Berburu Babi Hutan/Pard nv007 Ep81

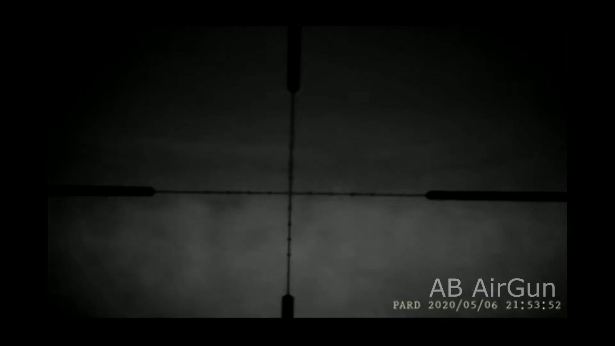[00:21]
Diam, diam, diam, diam. Diam, diam, diam.
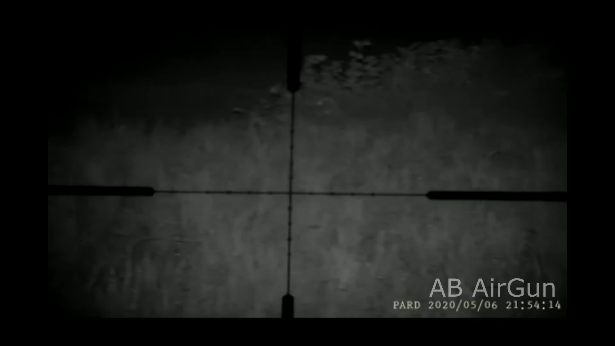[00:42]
Lumpuh dia. Masih hidup, cok. Aduh, lari, cok. Senter, cok. Sana. Senterin. Itu ada babi sama situ.